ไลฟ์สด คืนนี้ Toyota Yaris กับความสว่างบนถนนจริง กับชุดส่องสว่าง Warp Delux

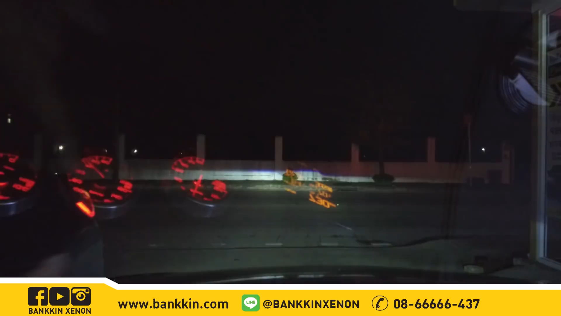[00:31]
เปิดดูมั่น cut off ามัน cut off จะเป็นข
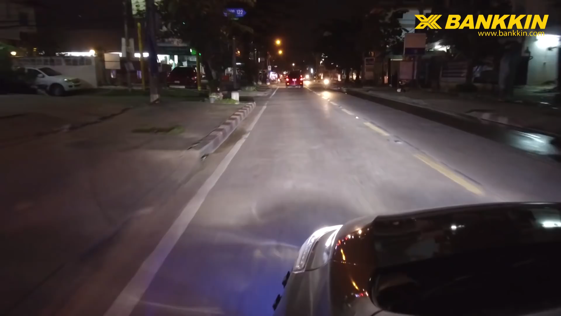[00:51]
เดี๋ยวให้ดูรำแสงนะครับ รำแสงชัดๆ นี่ครับ ปิดไฟหน้า เปิดไฟหน้าสังเกตราะ จะไม่แยงตาลดส่วนทางนะครับ เห็นไหม แล
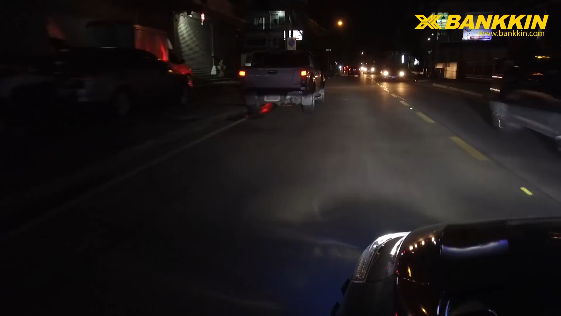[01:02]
้วก็ไม่เข้ากระจบมองหลังของข้างหน้านะครั